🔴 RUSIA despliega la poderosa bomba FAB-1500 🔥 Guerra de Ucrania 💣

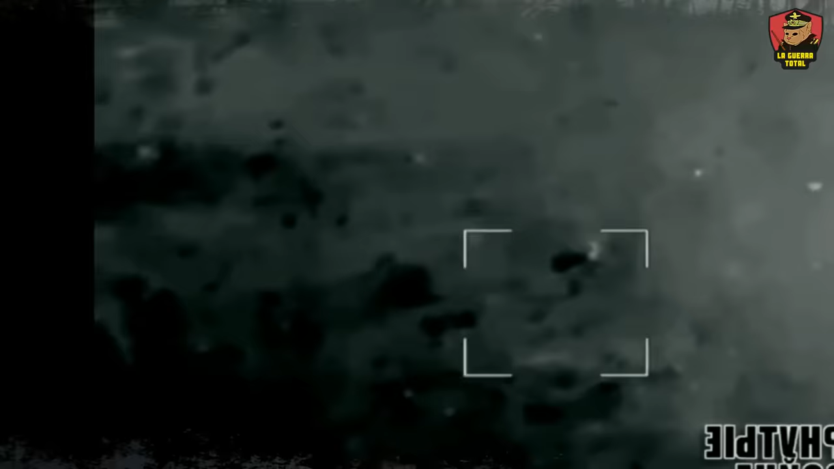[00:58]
En anteriores videos hemos cubierto los UMP FAB-500 M-64,
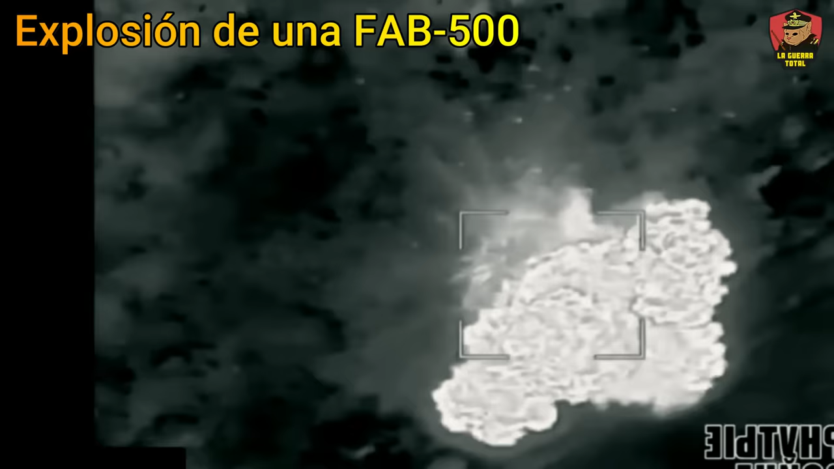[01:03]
una serie de bombas de 500 kilogramos de peso que datan de la era soviética,
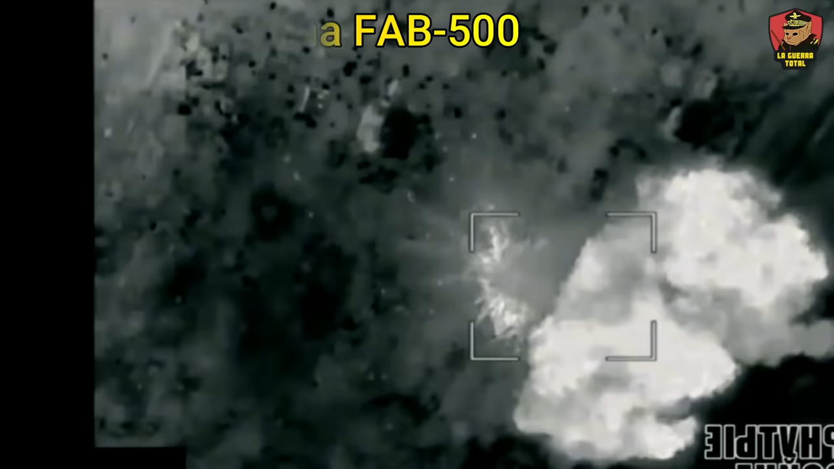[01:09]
pero que los rusos han modificado para incorporar un kit planeador que le permite a la bomba alcanzar su objetivo con mayor precisión,